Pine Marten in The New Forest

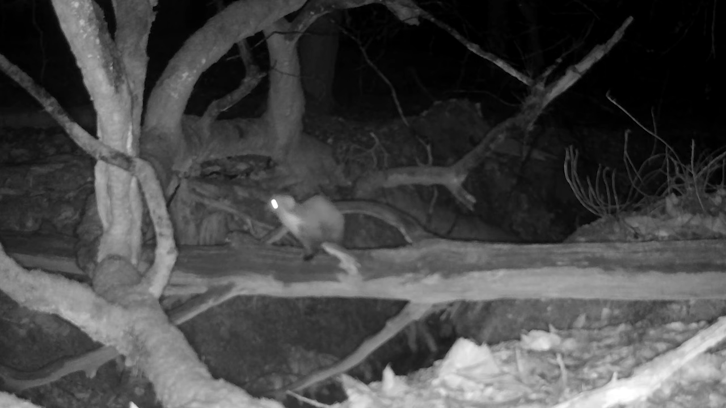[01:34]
area as well so one individual might be covering an area of many square kilometres and so going out
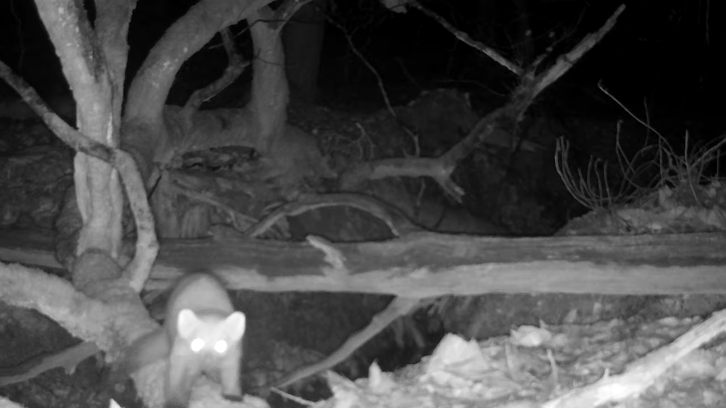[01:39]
to look for them is literally a bit like a needle in a haystack. The huge benefit of using cameras is that they can do a lot of the work for us because they can be out there recording.